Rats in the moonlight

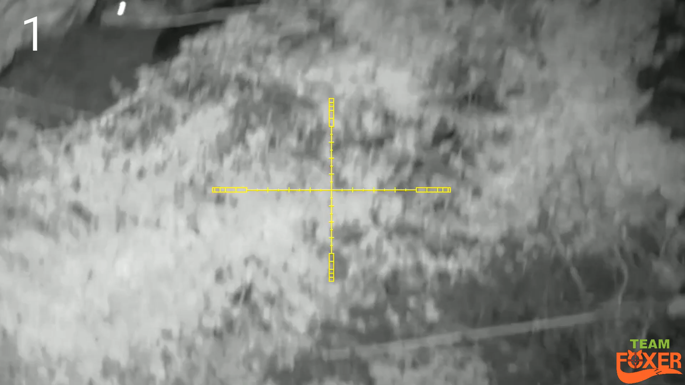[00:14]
so starting off with a snip of a rat
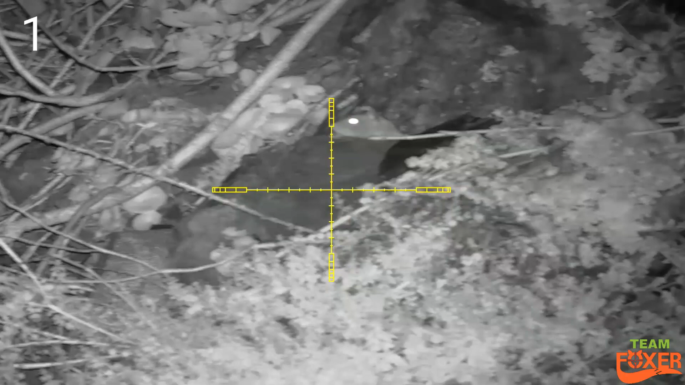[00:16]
it's only about 12 meters this one
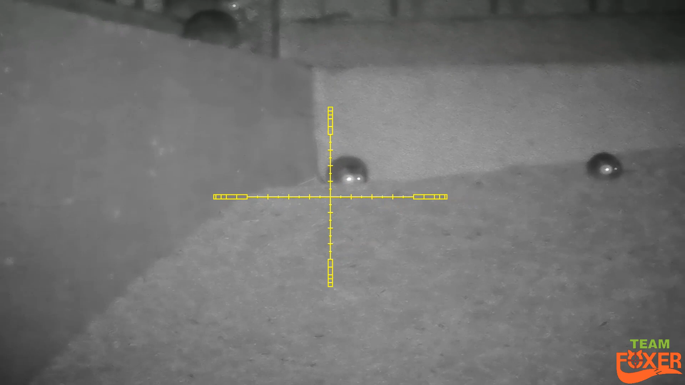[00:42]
one of them moments where you wonder which one do you shoot and then I clock the big fat one at the back there just about to crawl along the ledge
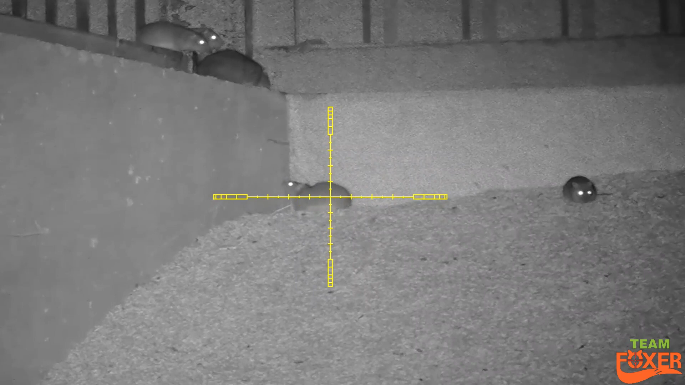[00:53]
well that looks like a nice pregnant one one eye so
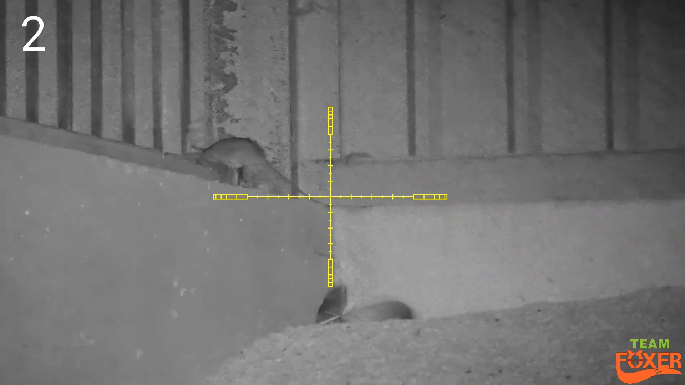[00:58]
I took that one out didn't
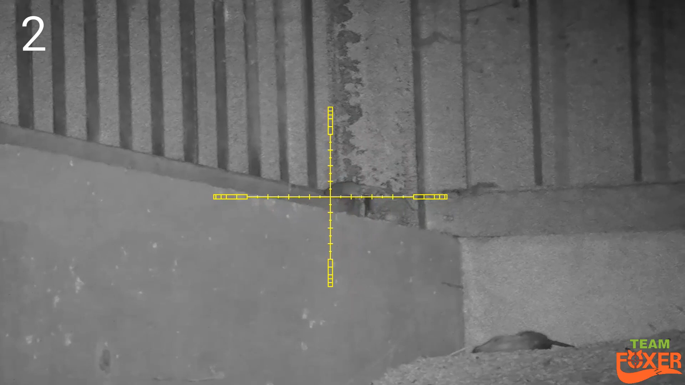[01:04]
get a chance to get the other ones because the bugger off
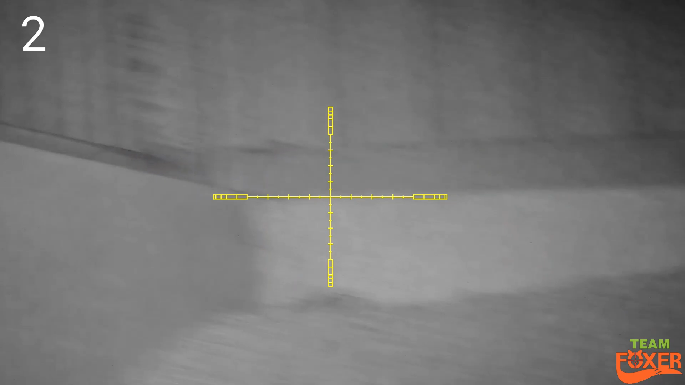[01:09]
although they did come back a bit later this one is right up in the rafters
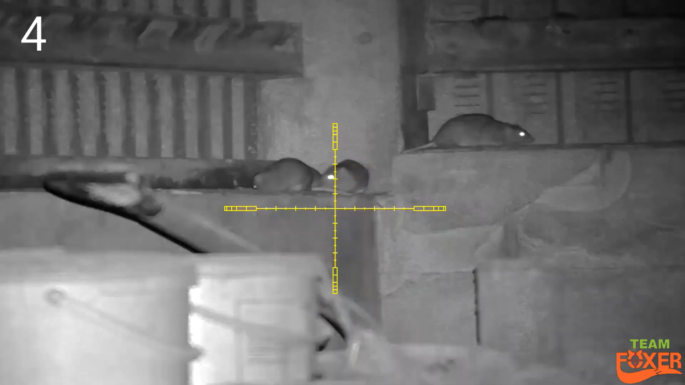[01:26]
flapping around in behind the beam this
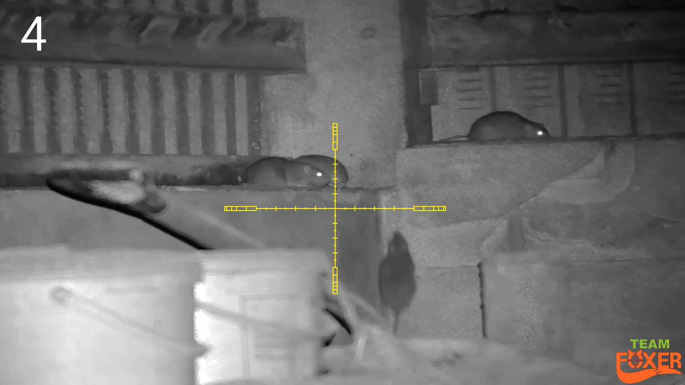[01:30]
was another one of them ones where you think which one do I go for so I actually tried going for two at once there but just got the timing slightly wrong
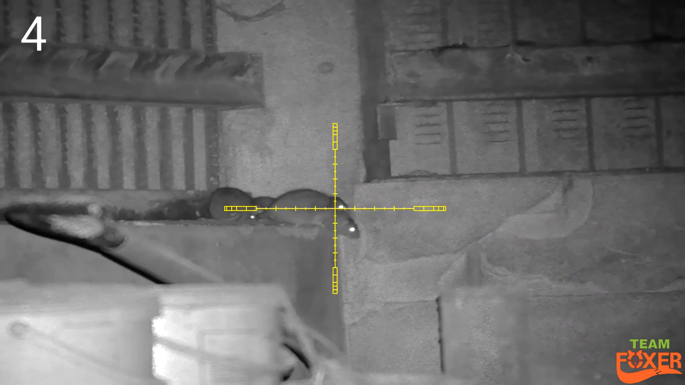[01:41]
so I missed the first one and hit the one in behind straight through the head I'll do a slow-mo on that
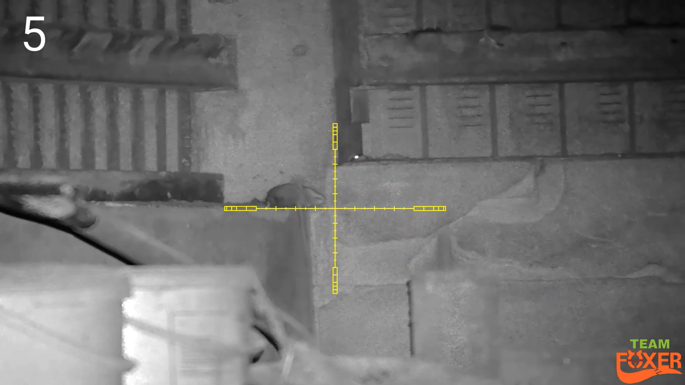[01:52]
one you can see another one thought he was safe
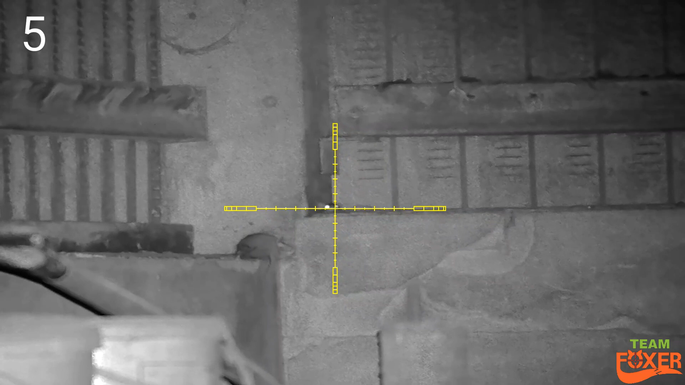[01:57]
just sticking his head up here never
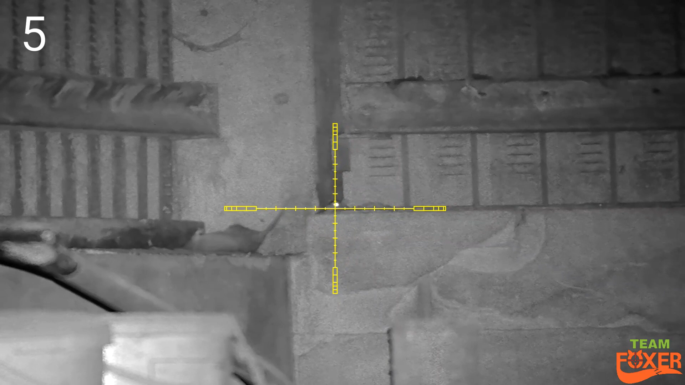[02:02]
safe from the Wolverine this
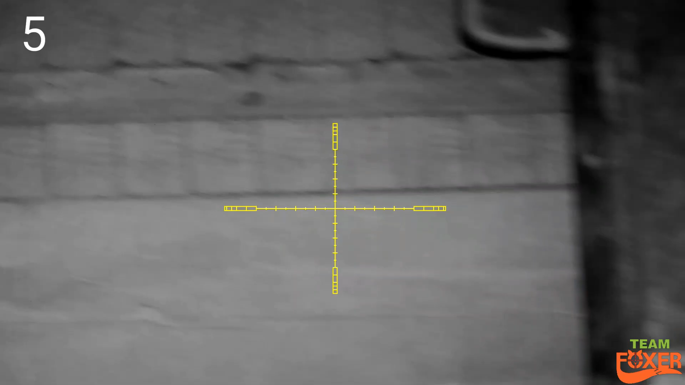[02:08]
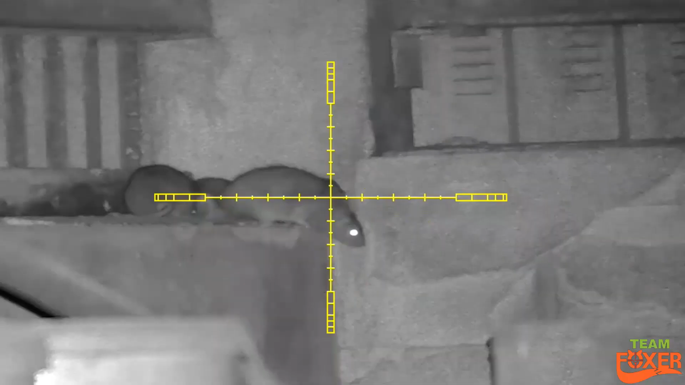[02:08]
is that slow-mo you can see the pellet just go over its head
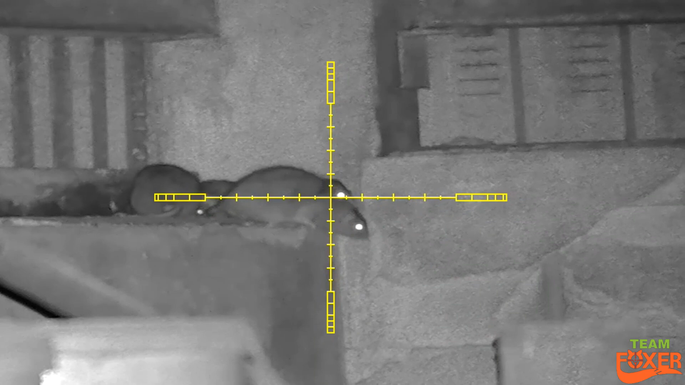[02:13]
and hit the other one second
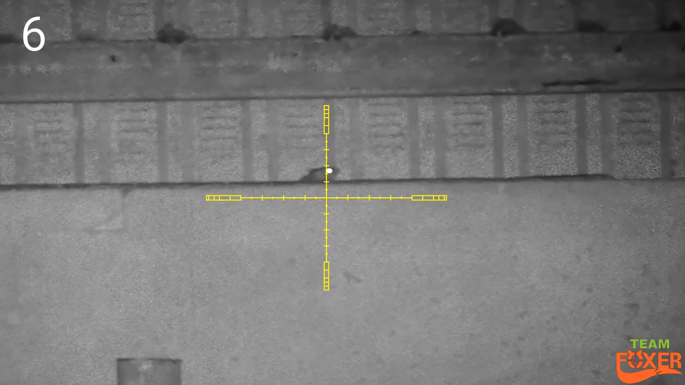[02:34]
another one just a little bit of a peek-a-boo and they just drop down in behind the cavity there
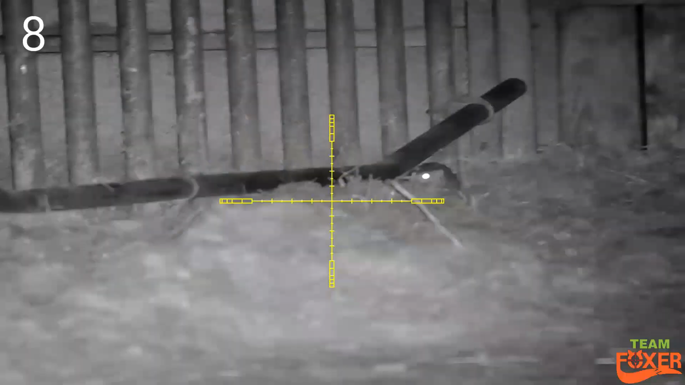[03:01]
about 31 meters that one 34 35 yards
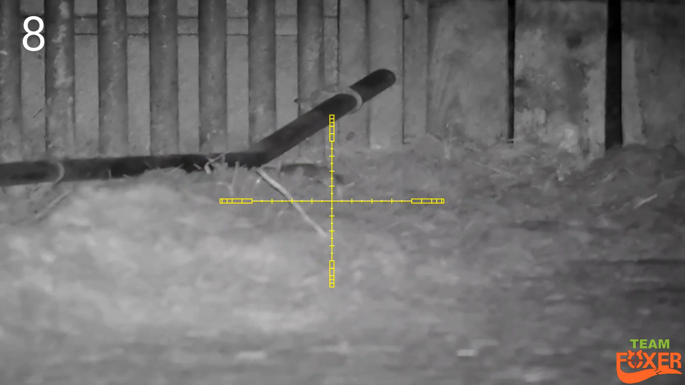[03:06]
this was a very tricky little spot to shoot as
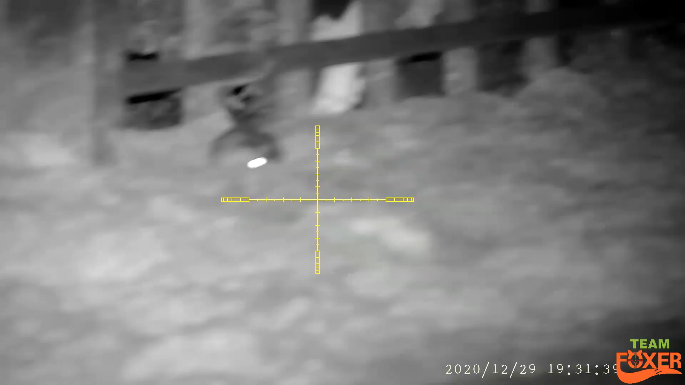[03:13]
you'll see a little bit later on through the video as
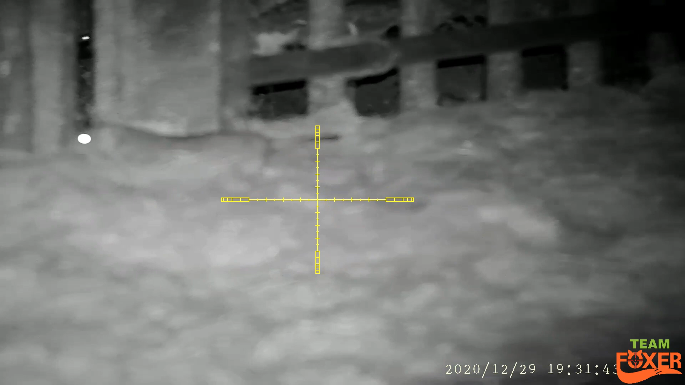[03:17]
you can see there's rats here but there's cows in the background
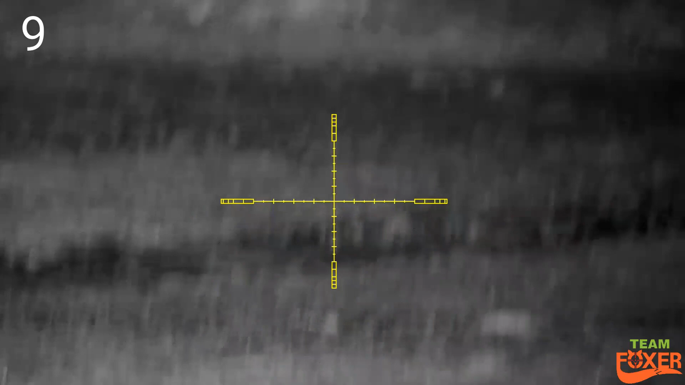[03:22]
I actually clocked this one on the thermal before it stuck its head out I could see the glow coming from the hole
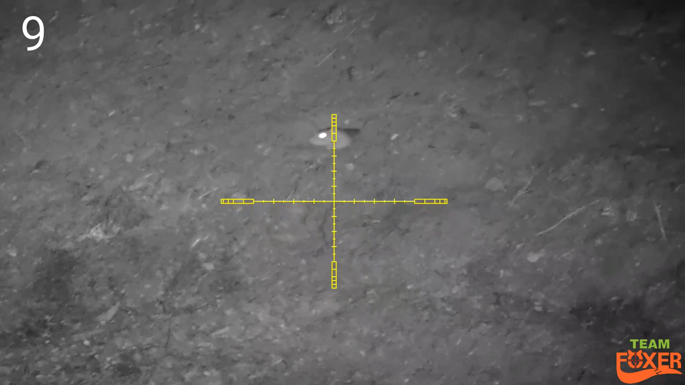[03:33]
initially thought it was quite a bad shot
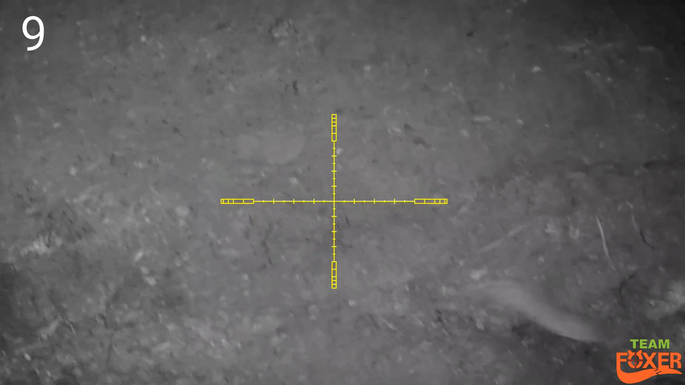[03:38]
as he upped around a fair bit but on the slow-mo it wasn't
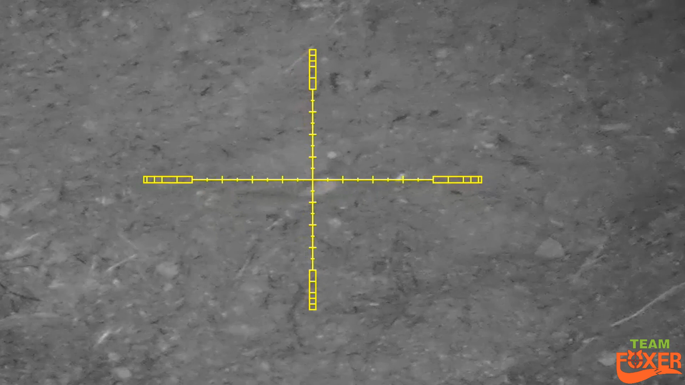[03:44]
this
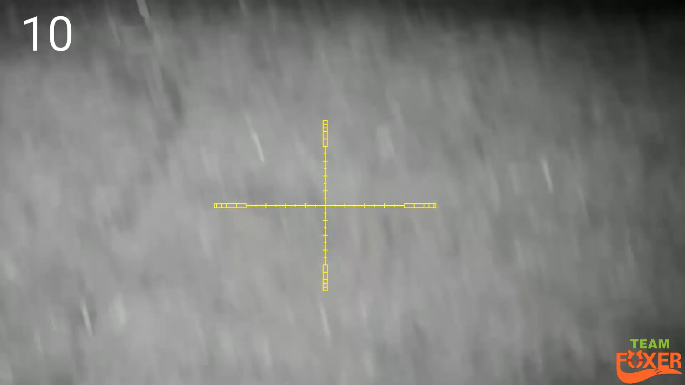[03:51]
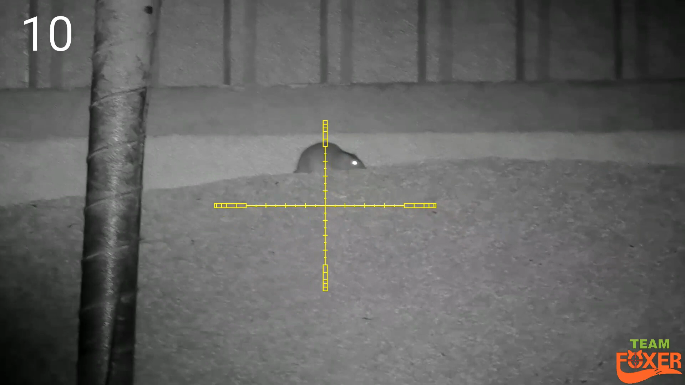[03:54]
is in a big corn shed
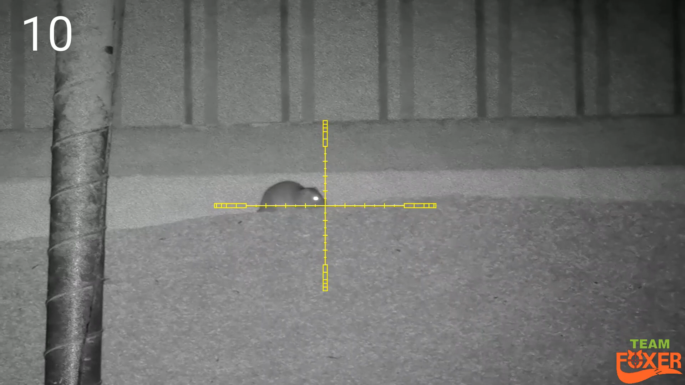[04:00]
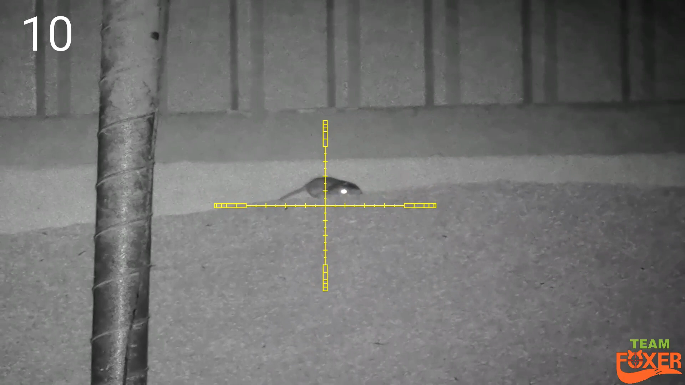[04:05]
I don't think this one's gonna be winning anything from the Olympics can't get off the spot